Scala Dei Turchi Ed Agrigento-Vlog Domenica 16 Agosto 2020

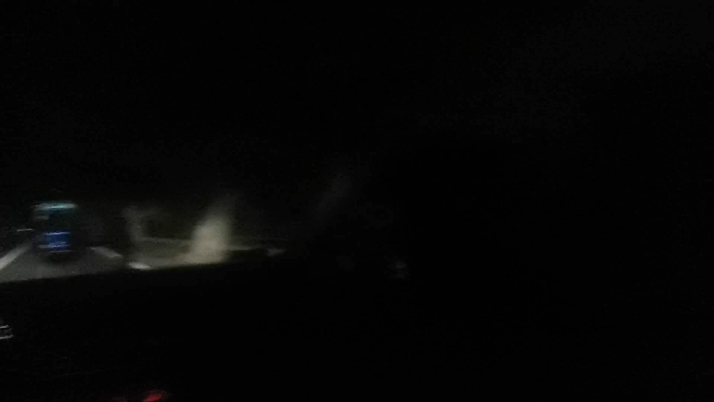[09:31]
wow non si è visto una beata ceppa perché c'ho oh mio dio